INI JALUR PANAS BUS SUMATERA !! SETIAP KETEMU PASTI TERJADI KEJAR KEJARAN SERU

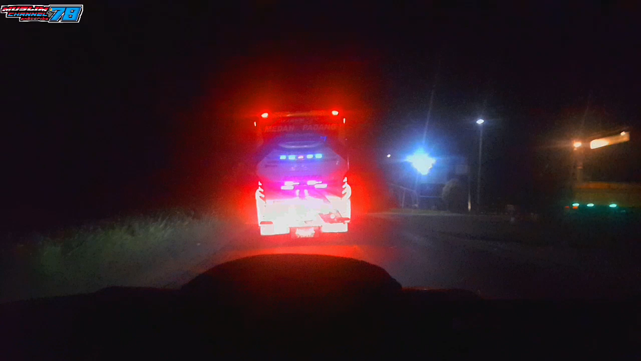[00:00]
ini di jalur Medan Pekanbaru. Jadi jalur-jalur panas, persaingan antara bus-bus Medan menuju ke Pekanbaru dan Padang serta ke Jambi. Ini di depan kita ini ada Satu Nusa di depannya berusaha mengejar PMH ya.
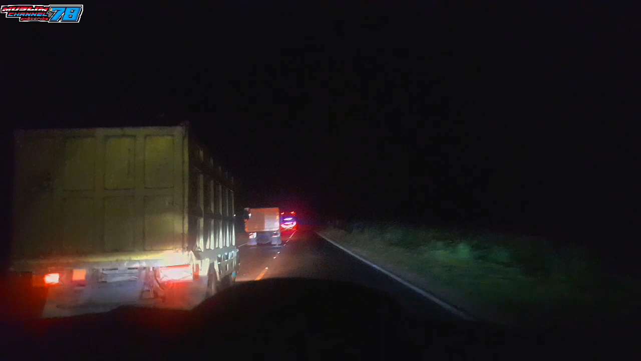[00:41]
Ini kita berusaha mengikuti dari belakang untuk action daripada bus-bus Medan ini atau bus-bus Sumatera, khususnya bus-bus Medan ya teman-teman. Itu Satu Nusa yang jurusan Medan Padang.
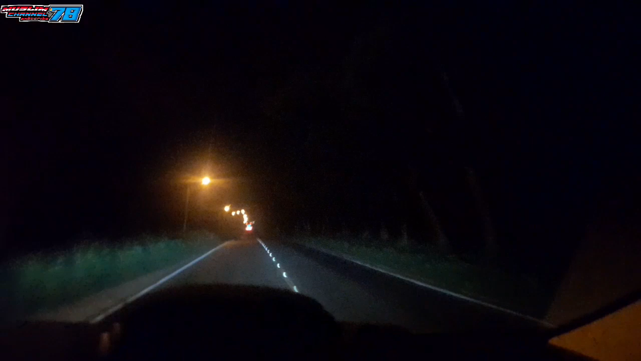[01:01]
Banyak juga bus-bus yang dari Pekanbaru menuju ke Medan ya. Saat ini pukul 10.30 menit.